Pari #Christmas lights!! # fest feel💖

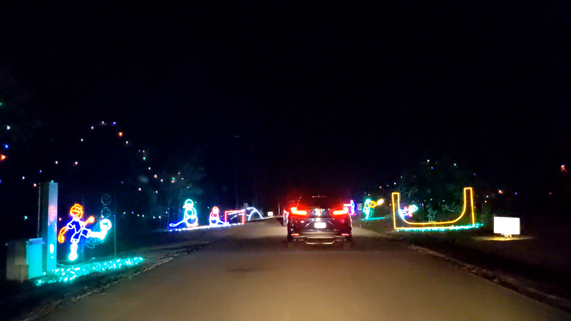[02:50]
और यह देखिए एक स्नो मैन यह भागते हुए लड़की यह कैंडल्स जो हिल रहे हैं और आगे जुगनों जमक रहे हैं वाह वाह यह देखिए यह जमकिया और पानी